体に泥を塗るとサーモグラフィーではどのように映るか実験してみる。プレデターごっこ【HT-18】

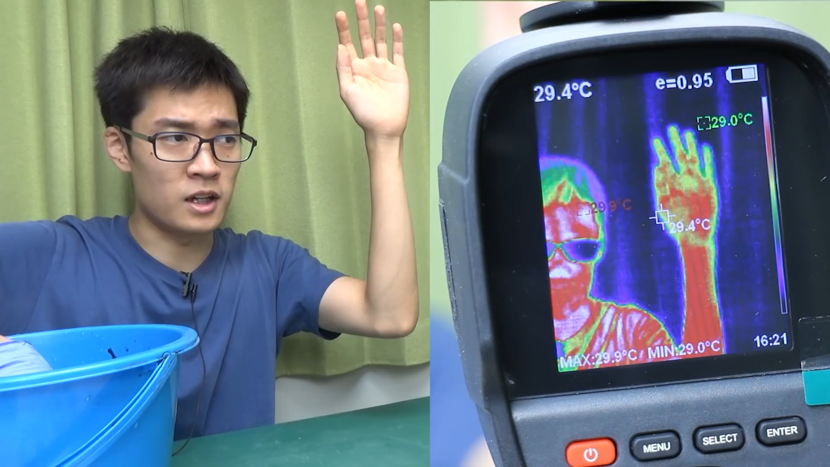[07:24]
On screen: spot 29.4°C, max 29.9°C, min 29.0°C
サーモグラフィーを見てみると体温の厚い部分がちょうど赤色になっていますねこの腕のところにこれから泥を塗ります
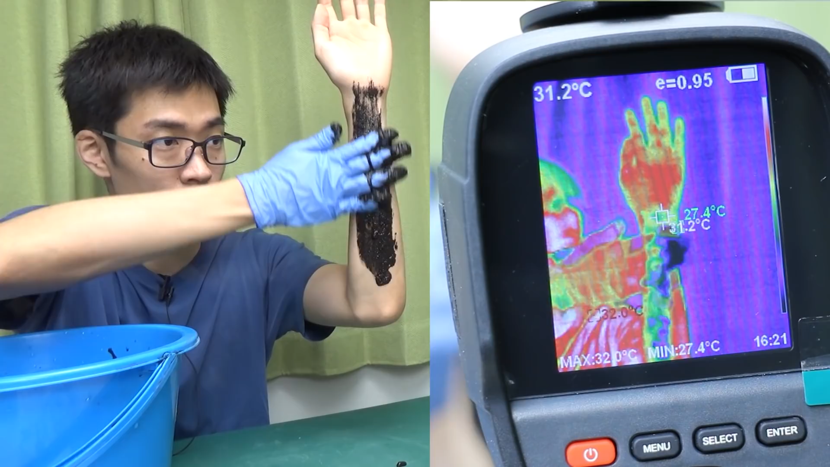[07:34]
On screen: spot 31.2°C, max 32.0°C, min 27.4°C
このまましばらく放置します
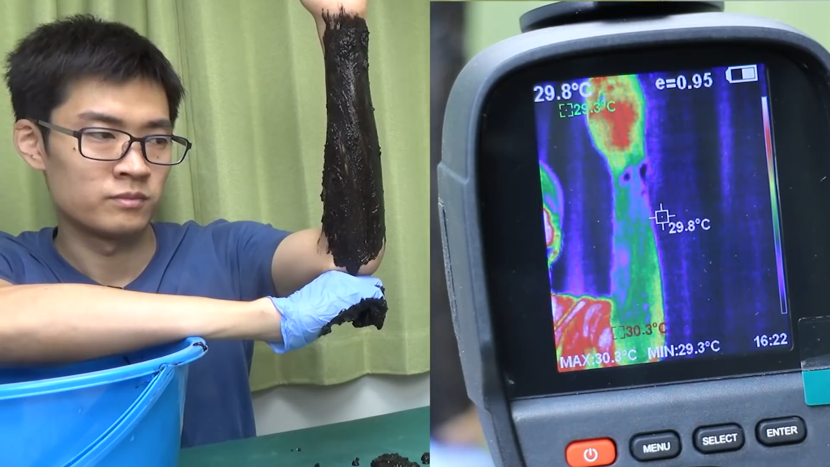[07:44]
On screen: spot 29.8°C, min 29.3°C
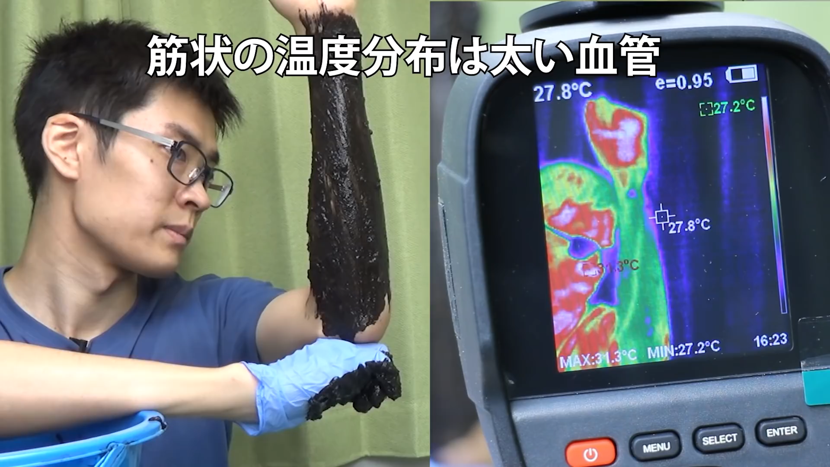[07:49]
On screen: spot 27.8°C, min 27.2°C
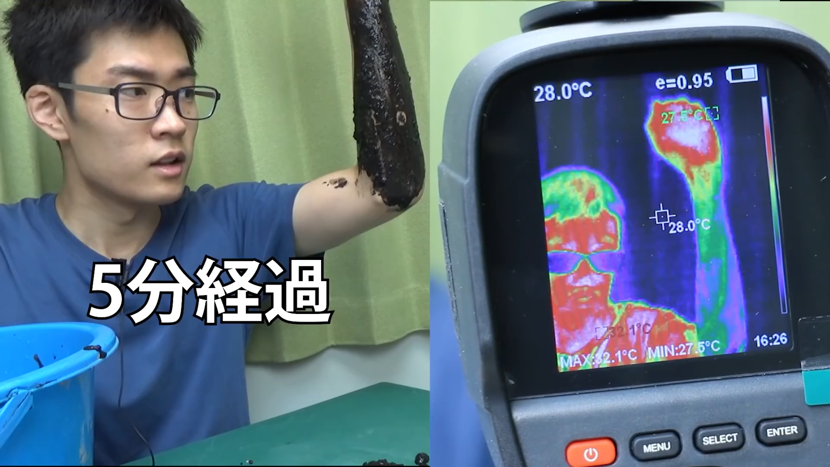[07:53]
On screen: spot 28.0°C, max 32.1°C, min 27.5°C
結構時間が経ったんですけどサーモグラフィーを見てみると温度が割と低いままですねここに息を吹きかけるとどうなるかというと
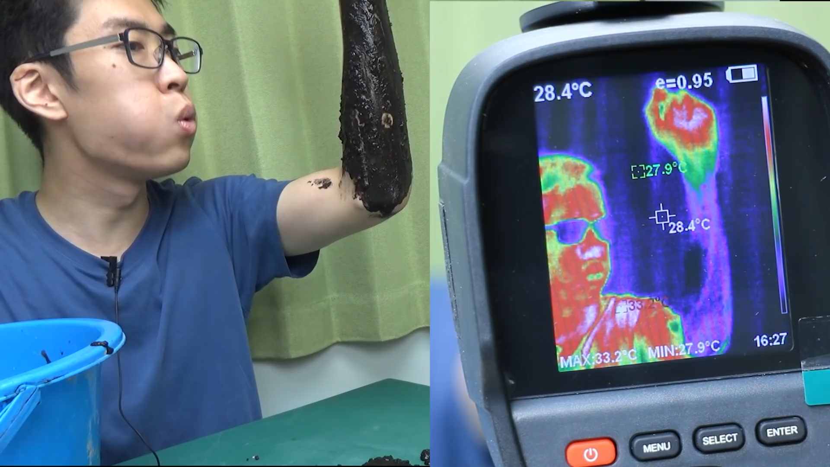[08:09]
On screen: spot 28.4°C, max 33.2°C, min 27.9°C
サーモグラフィーの方を見てもらうとわかるんですけど温度が下がりましたこれは
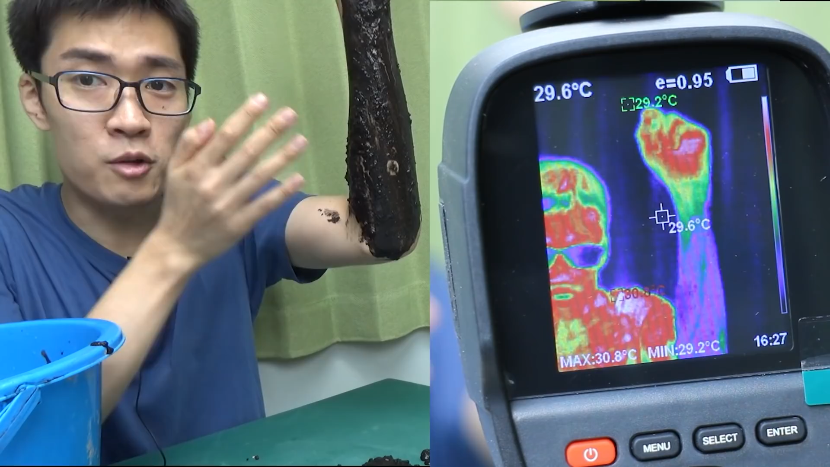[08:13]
On screen: spot 29.6°C, max 30.8°C, min 29.2°C
水が蒸発するときに少しだけ温度が下がるんですけどそれが原因で
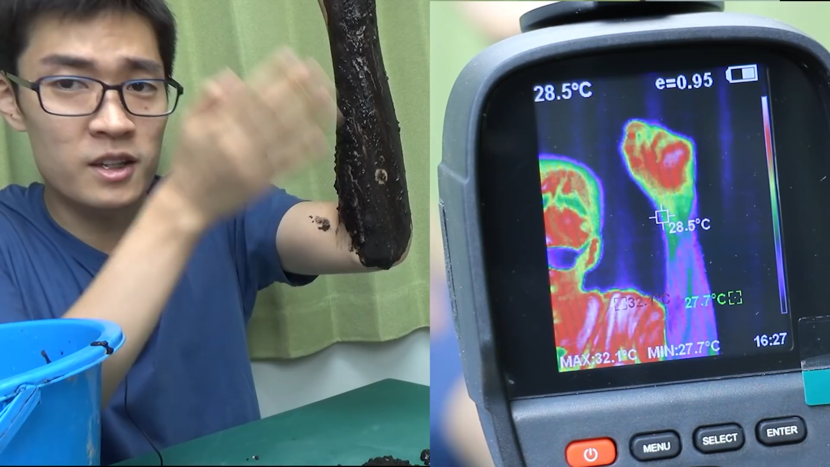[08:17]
On screen: spot 28.5°C, max 32.1°C, min 27.7°C
息を吹きかけると温度が下がります内水とかと同じ原理ですね
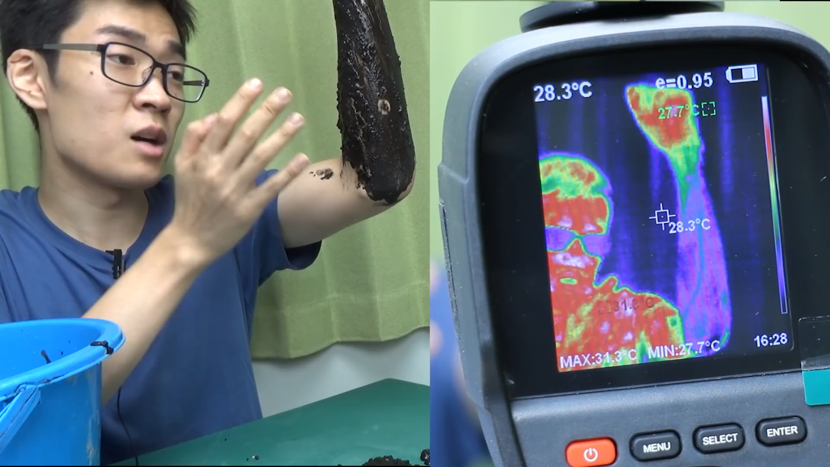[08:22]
On screen: spot 28.3°C, min 27.7°C
サーモグラフィーを見てもらうとわかるんですけども背景の色と結構同化してますよねなので体に泥を塗るということはプレデターから身を守るために意外と有効な手法なのかもしれません